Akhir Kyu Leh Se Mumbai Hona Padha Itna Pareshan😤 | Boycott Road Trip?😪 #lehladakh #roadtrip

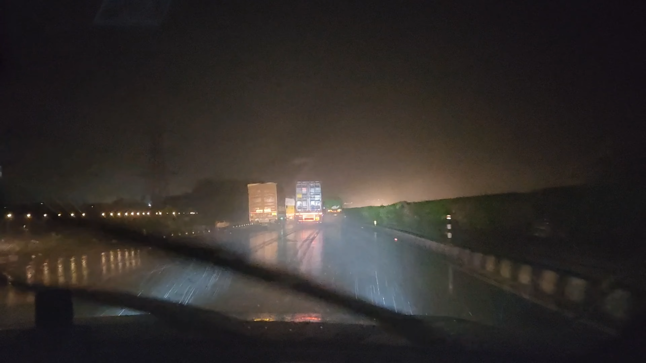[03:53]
And look at this, here, the sunset was done with a great great breeze, The rain has been there, it's continued, and now we're doing a night drive,